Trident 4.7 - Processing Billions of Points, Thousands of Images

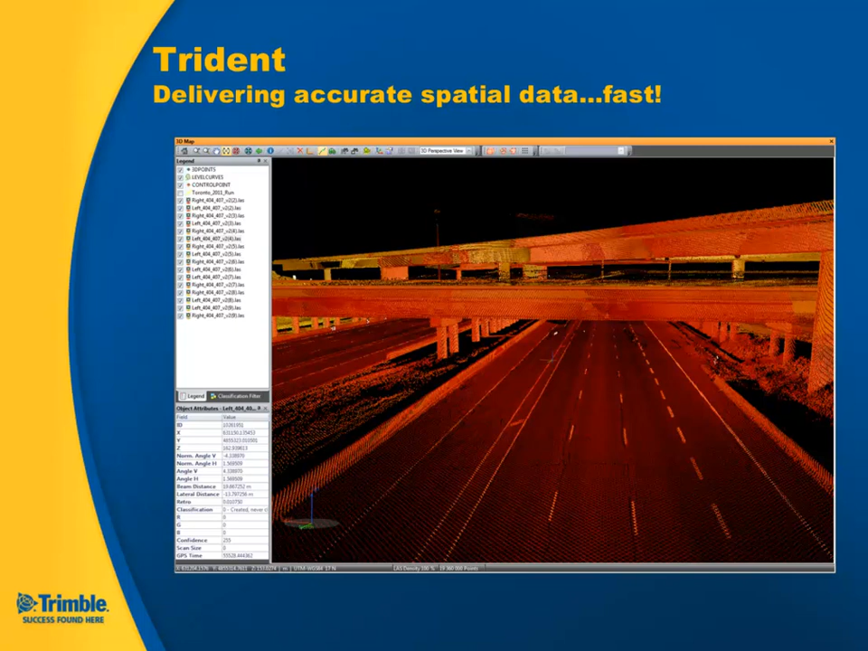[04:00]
which is really providing sufficient detail for both GIS as well as CAD type applications. But the Trident and MX8 and MX1 and 3 solution isn't really only about high resolution data and point cloud. It's also about delivering end deliverables and solutions fast to the end customer. So this screenshot here shows you some
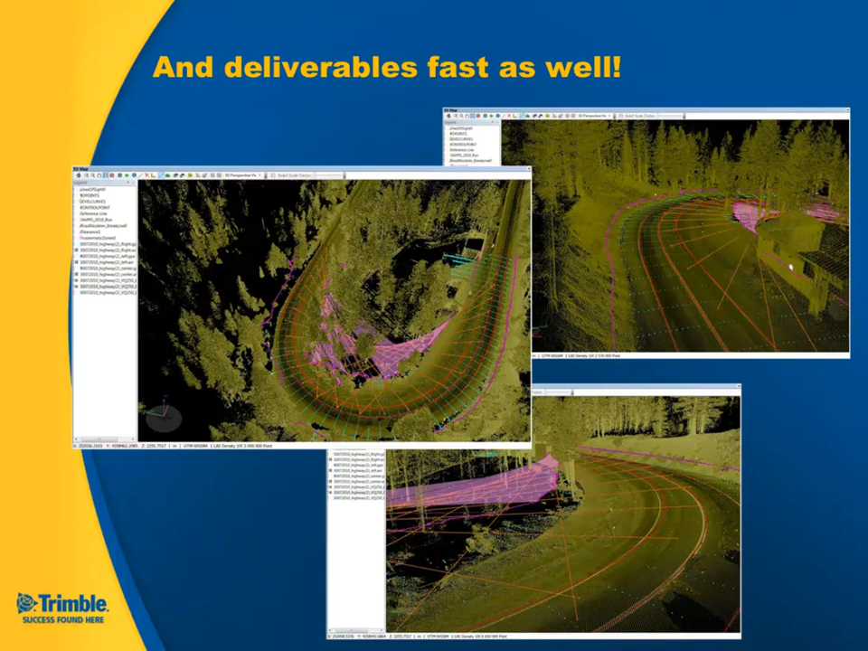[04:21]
examples of what kind of deliverables can be generated using the Trident Analyst software environment. So a bit more detail in the Trident Analyst software.
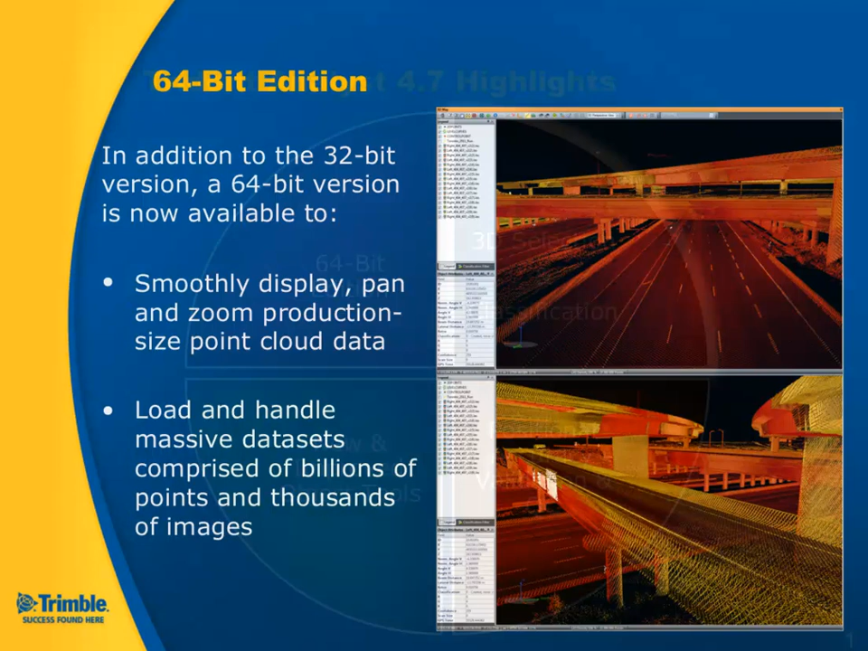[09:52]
so it's now possible to produce billions of points and thousands of images. It's also possible to smoothly pan and zoom in this data. The next section will be the 3D selection and the classification.
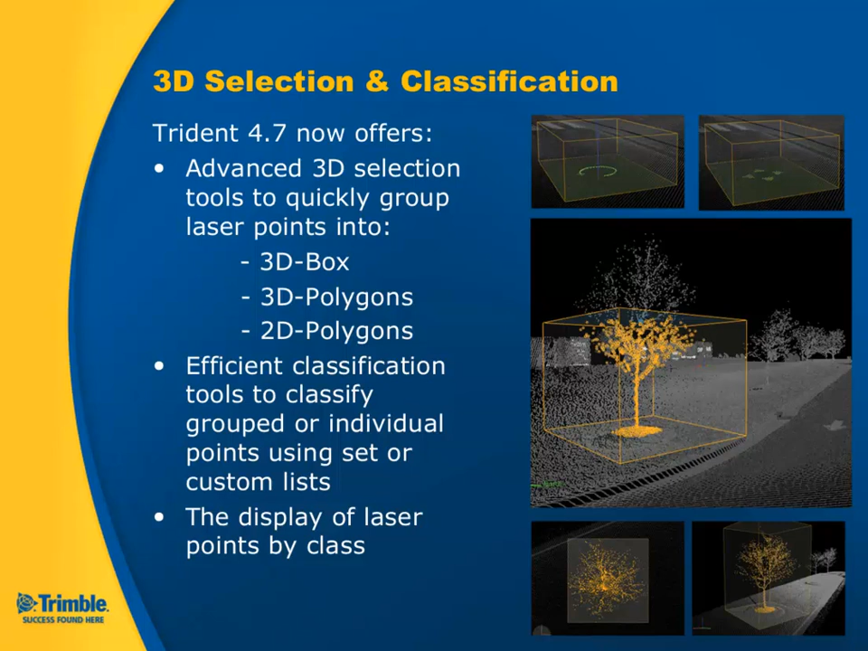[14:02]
the polygon on the way. These tools allow a fairly efficient way to select different kinds of features or objects. Here we see a quick example of how a car can be classified. Or, here in the movie, we see how the box will be set up.
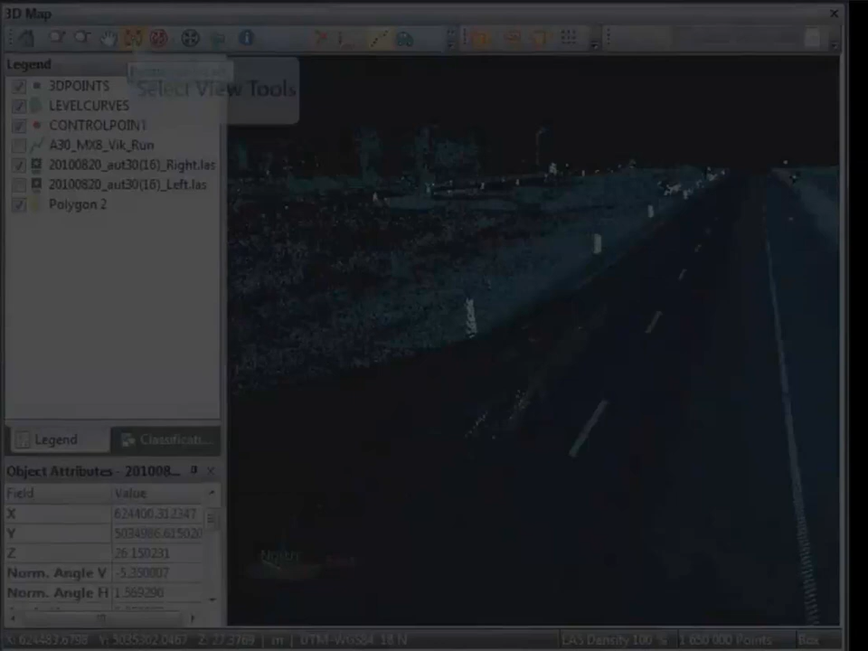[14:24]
In order to show you the way a little bit more direct, we have put some help or tick marks in the movie. It makes it easier to follow what's going on. So, at first, we set up the box.
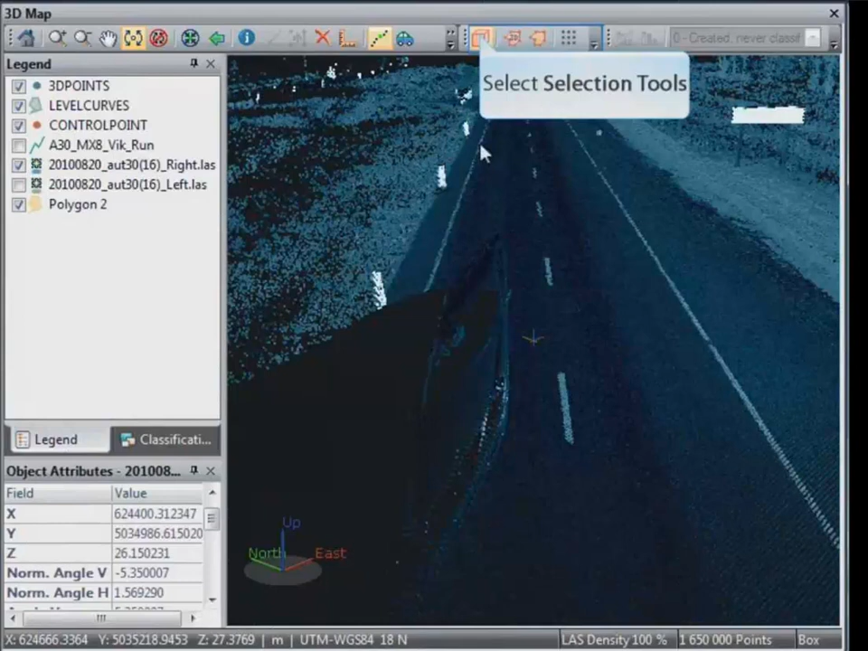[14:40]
Then, we rotate the box into the right position. We can move the box. And expand the box into the necessary directions in order to cover all the points
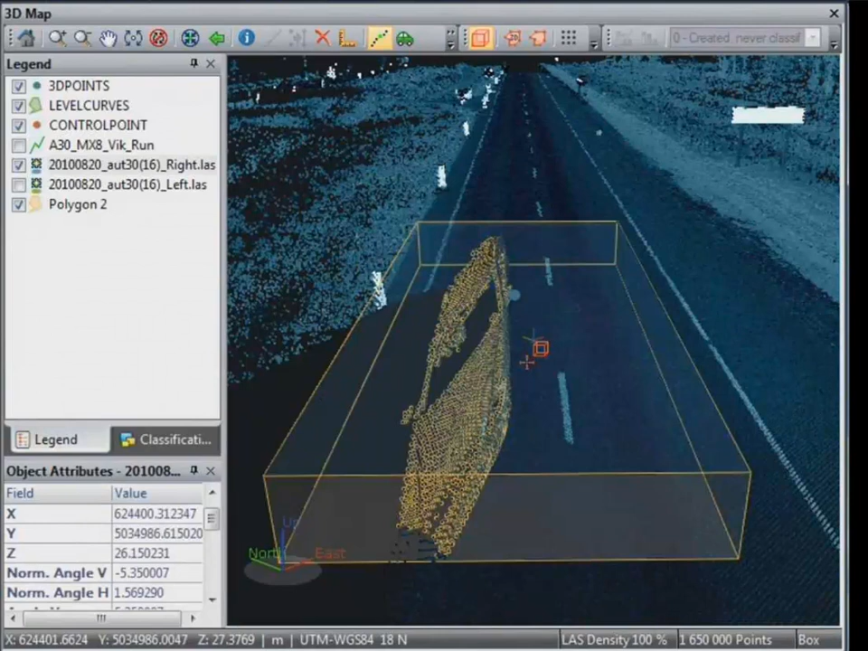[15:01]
we would like to cover or select.
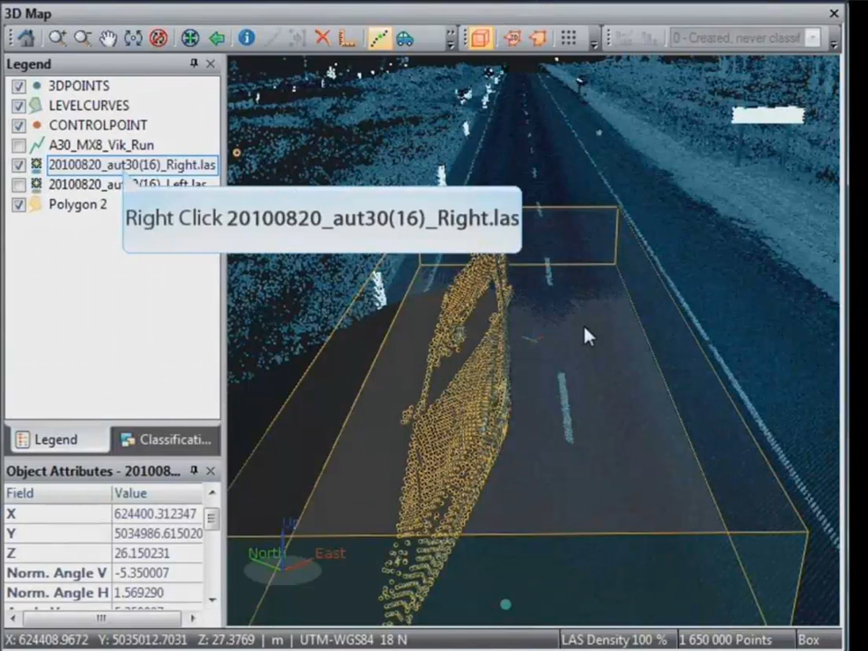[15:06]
For the classification workflow, we now decide in which class this object has to be moved or classified. And to finalize the complete process, we use the selection, the classification tool and unselect everything.
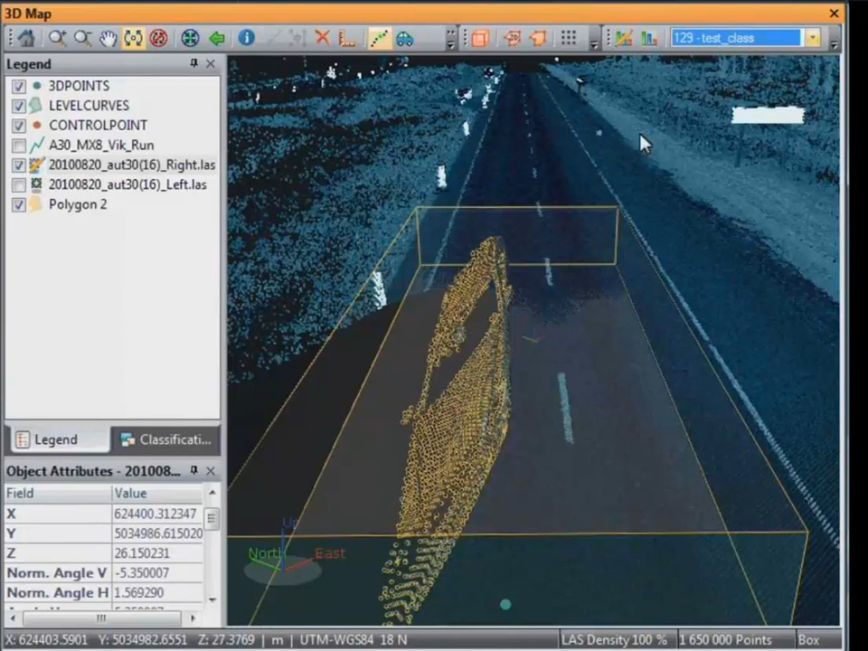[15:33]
Now we can check if everything has been done properly with the help of turning on or off our class in which we have put the data.
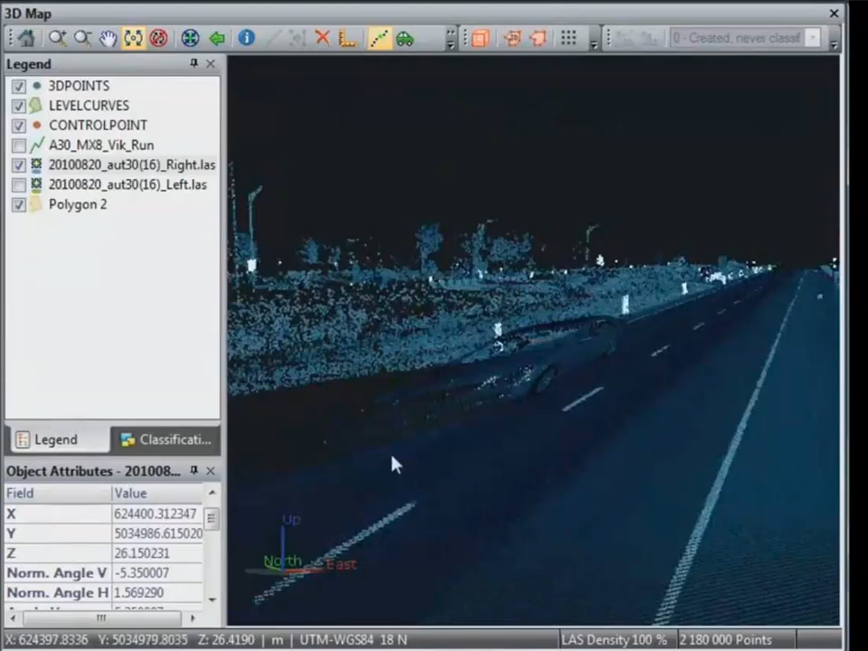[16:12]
So, at first, we have to generate the polygon.
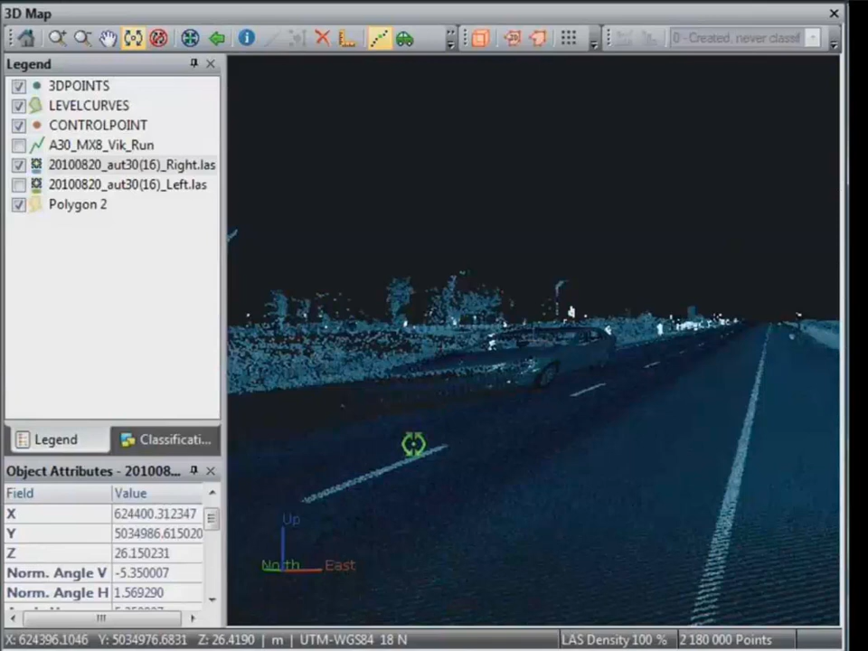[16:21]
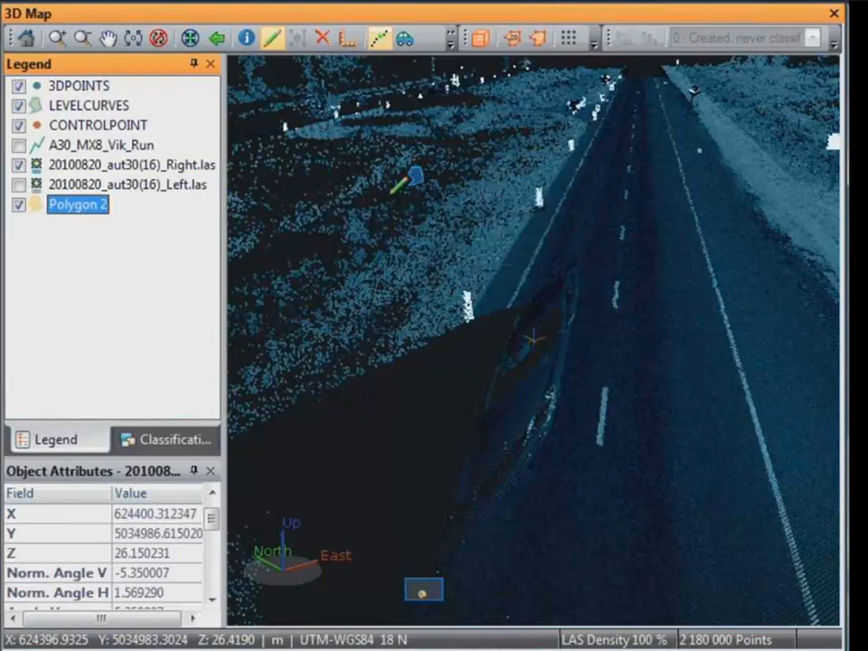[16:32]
This polygon can be reused, in case necessary, for other purposes.
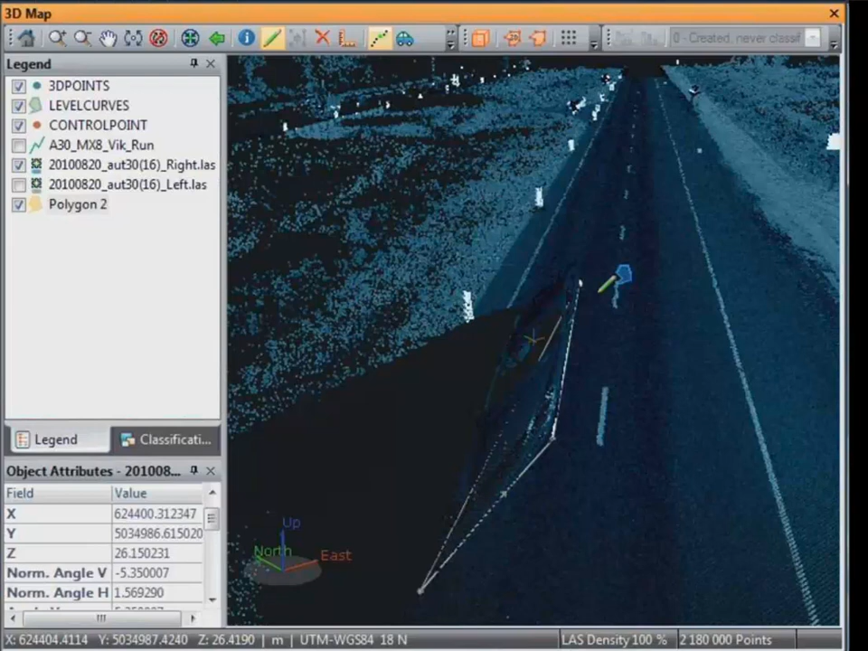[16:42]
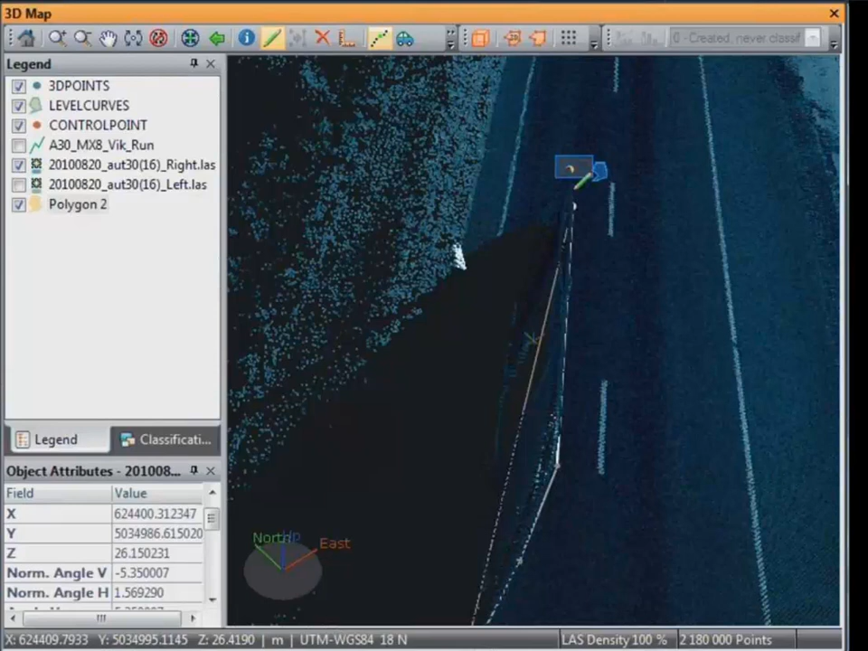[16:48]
Now we finalize the polygon with the right click of the mouse. And we now can see what will be covered and selected using this polygon.
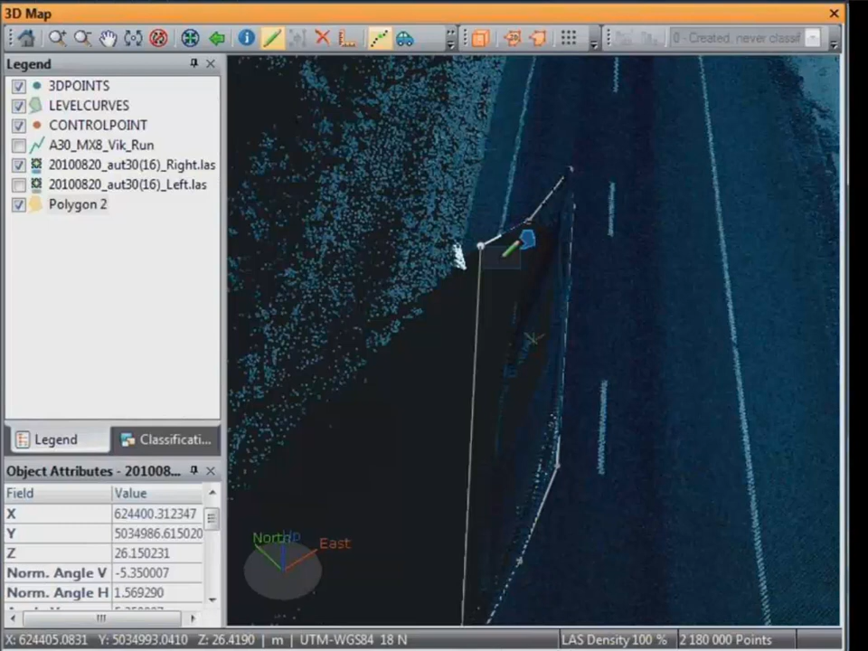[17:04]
Here we see the complete car is covered. In case we would have used the 3D polygon, we would have to select or to exaggerate the box by ourselves. This would help in case we would have power lines on top of the car. So, not only the car would be selected, but also the power lines. So, here it is necessary to distinguish what has to be done.
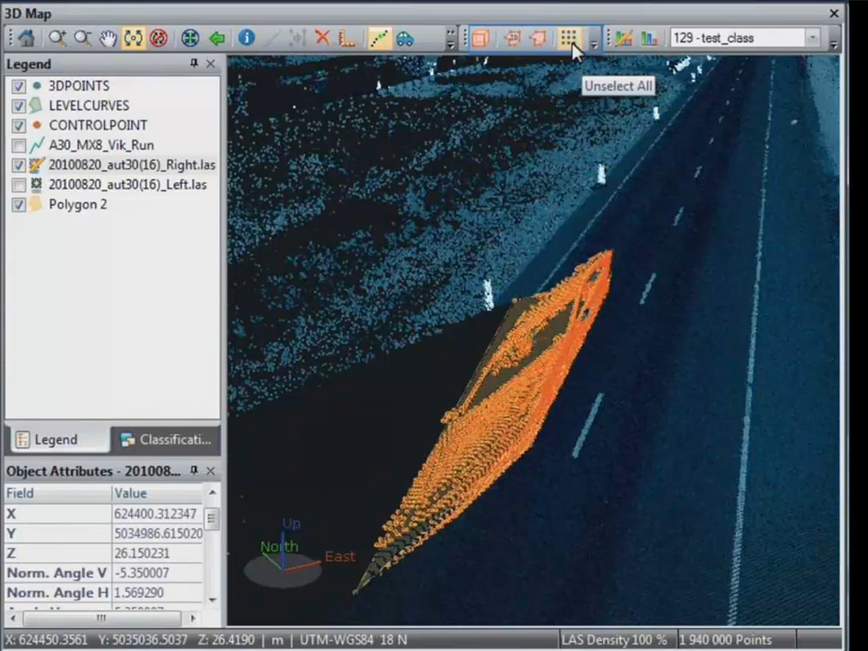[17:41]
As shown before, this is what happens. This is the result. And when we are satisfied,
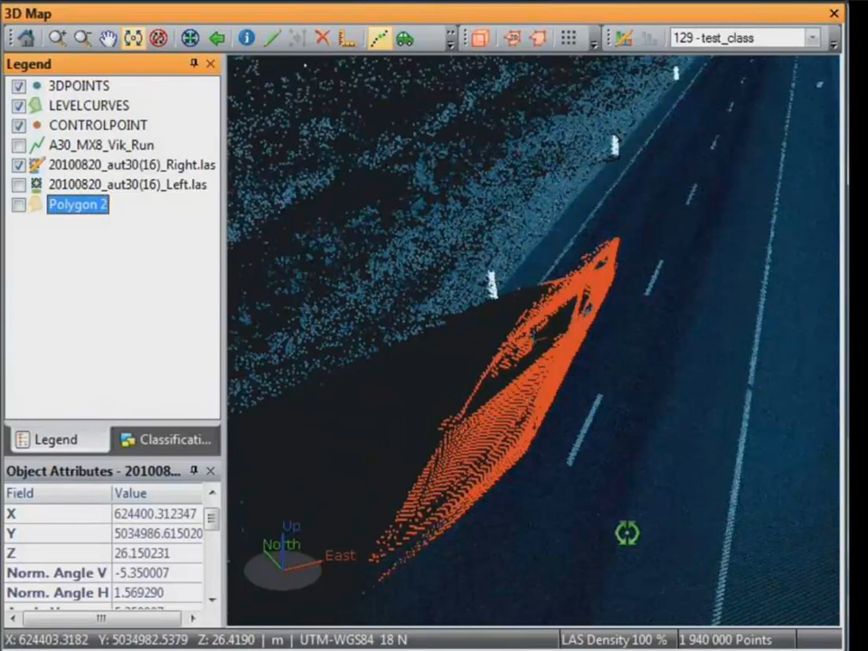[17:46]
we can keep on doing the next selection and extraction.